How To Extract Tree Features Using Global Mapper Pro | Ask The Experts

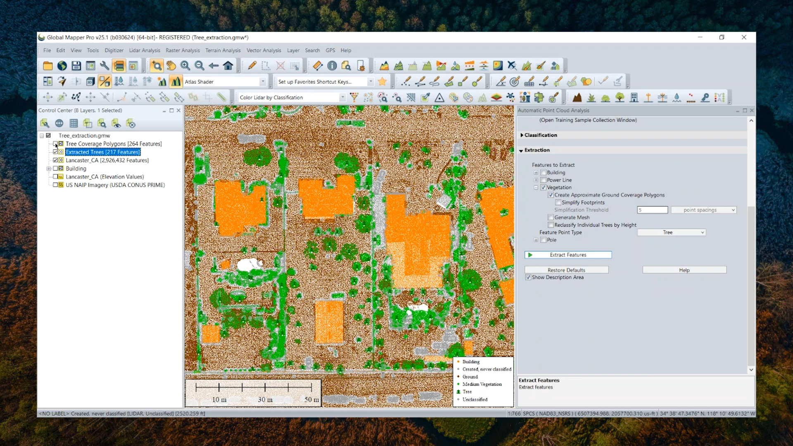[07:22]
One stores point features and the other one stores coverage polygon features. So we can now close my original point cloud data layer, then turn on my terrain elevation data I generated
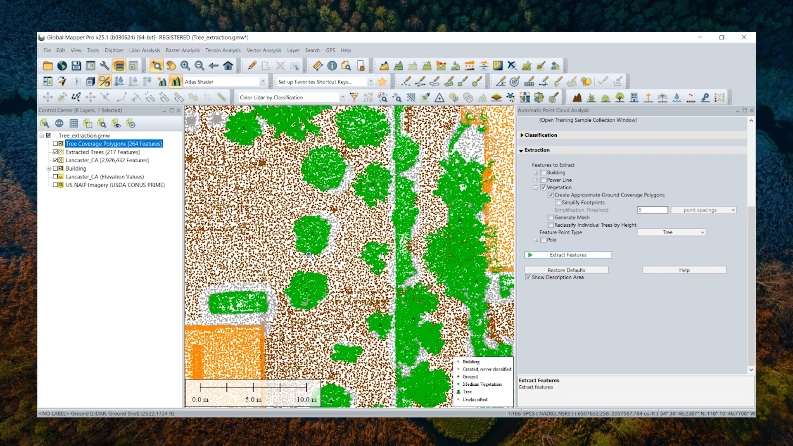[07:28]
from my ground points with the elevation grid creation tool in global mapper.
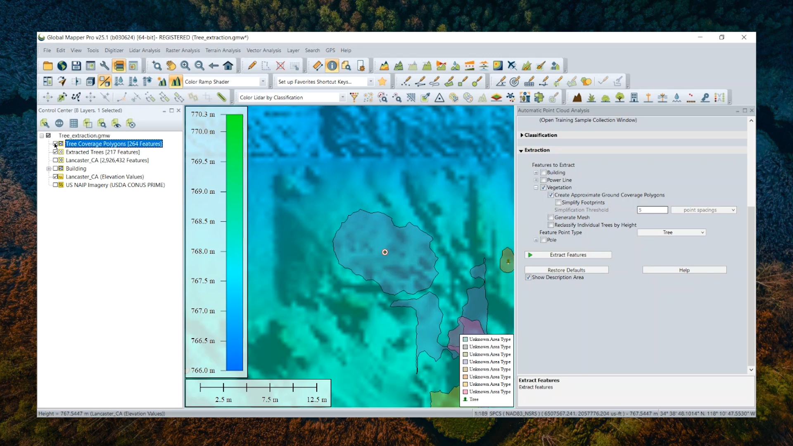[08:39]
I believe for those polygon, the crown estimates are radius actually here measure also measure in meters. All right. So this vector are really useful data users can
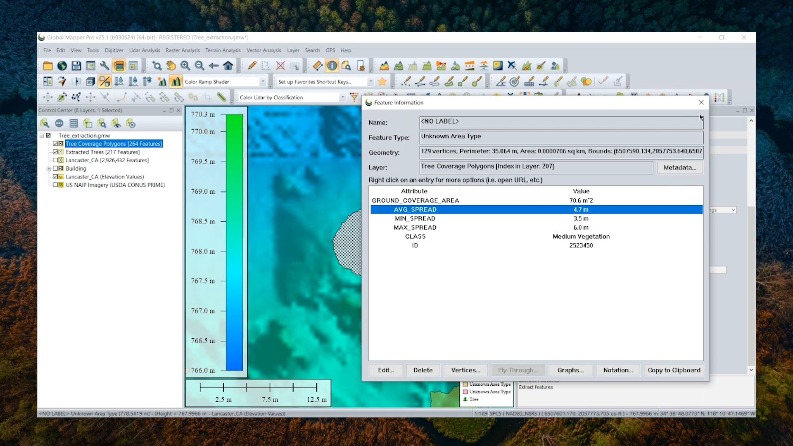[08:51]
further export externally in the shape file, DWG file, KMZ file, etc. It is especially great if your customers are asking for some GIS data, but not in a format as large, complicated as a point cloud data sets, for example.
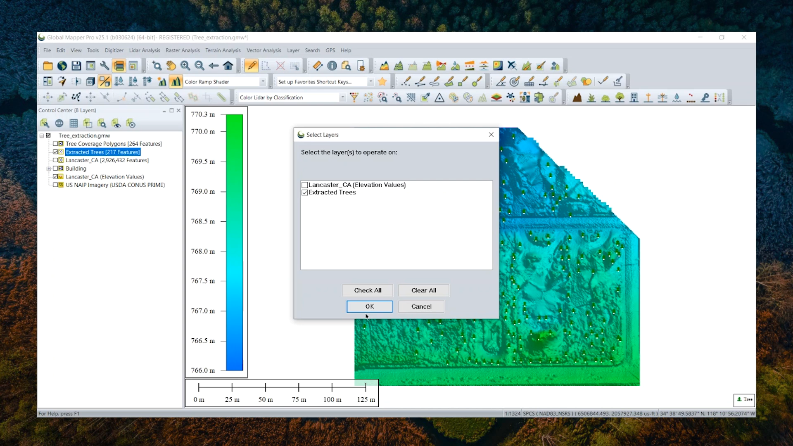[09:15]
So extraction tool here is a really great tool to help with this for you to prepare your GIS data and sharing with others.
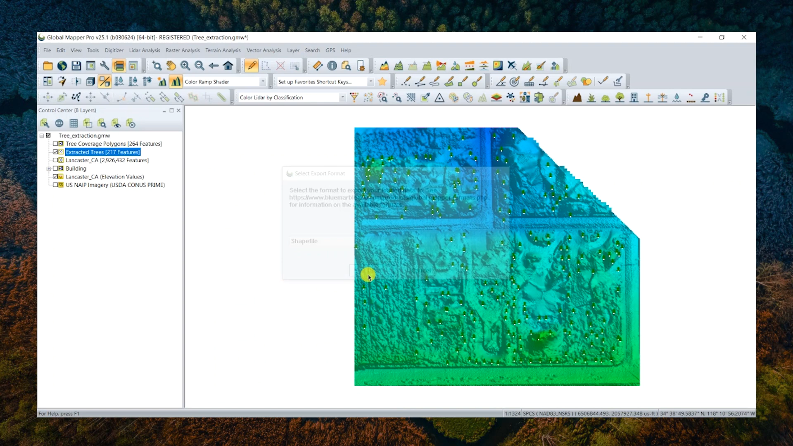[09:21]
What is rather interesting is to look at these features in a 3D viewer.
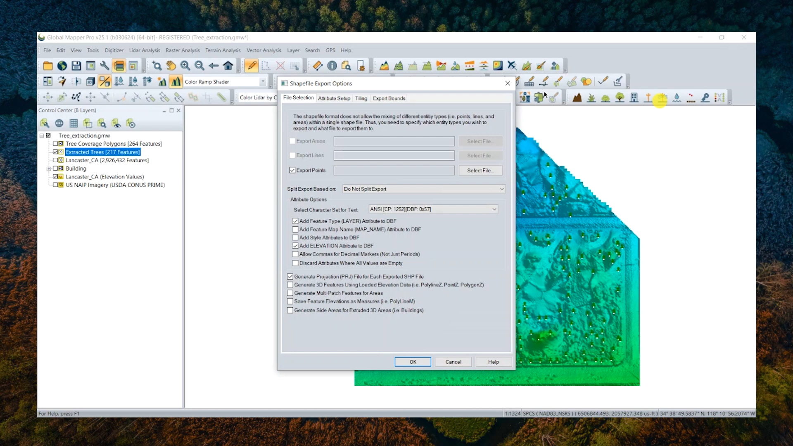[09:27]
As I said, building structure are also something GlobalMapper has the ability to extract.
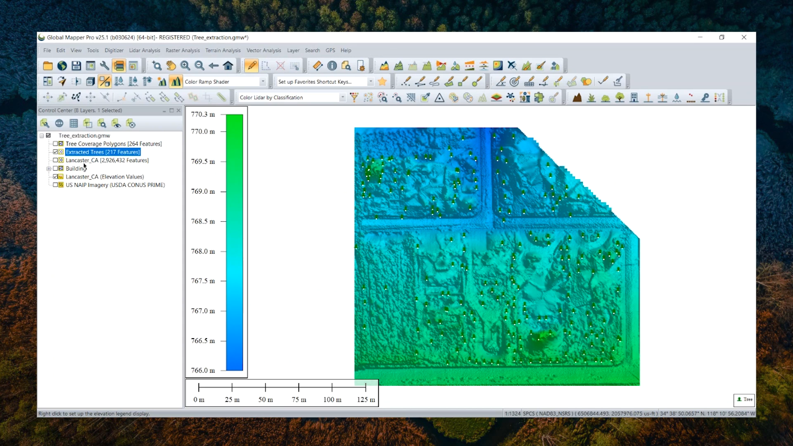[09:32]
So now I want to turn on my building feature layers generating with the same extraction tool previously.
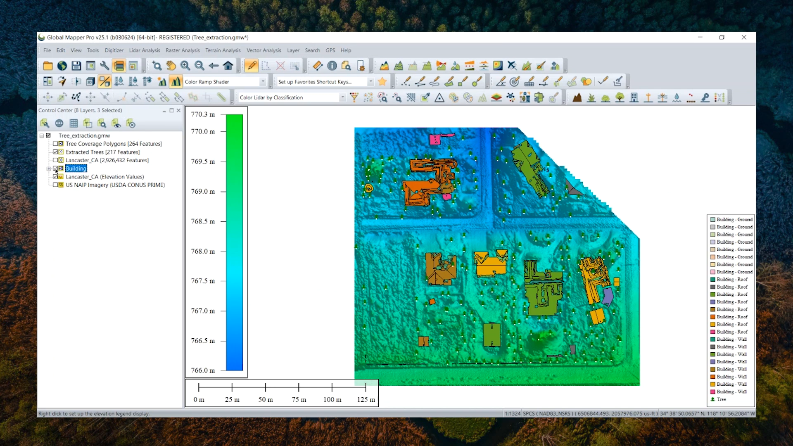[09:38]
And I have also, and I will just have all this extracted tool rendered on top of my terrain data in the 3D viewer to show my, to show as a digital twin.
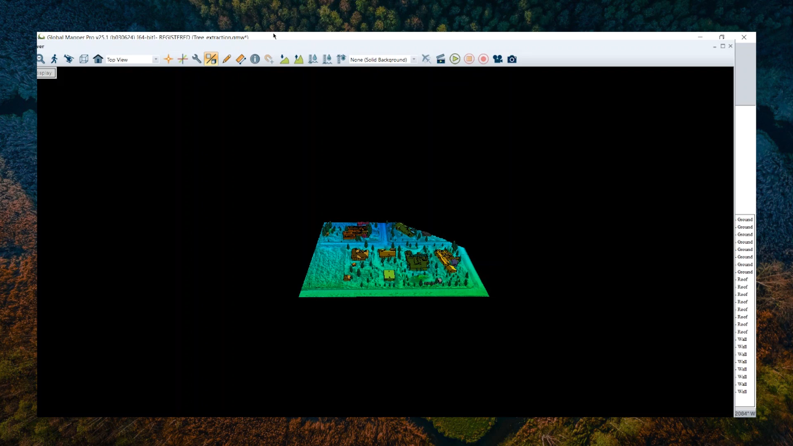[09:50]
I really love watching my data in various ways, like now.
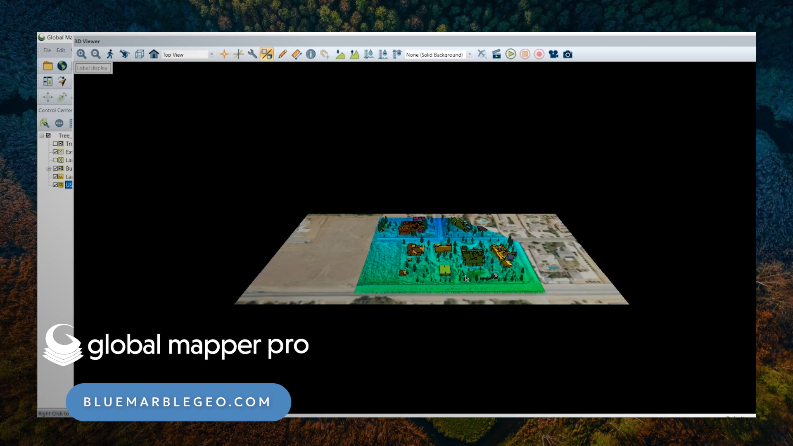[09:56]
So they just look fascinating and I can capture screenshots if I need to, and maybe attach them to my report.
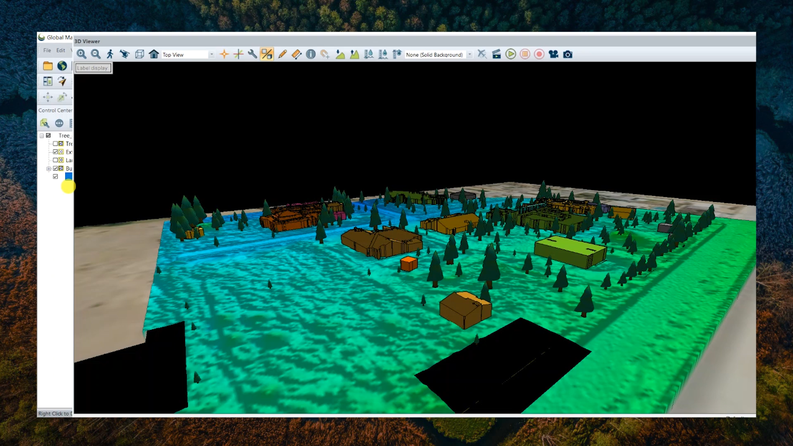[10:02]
These are all data derived from my original point cloud data sets using the LIDAR tools in GlobalMapper.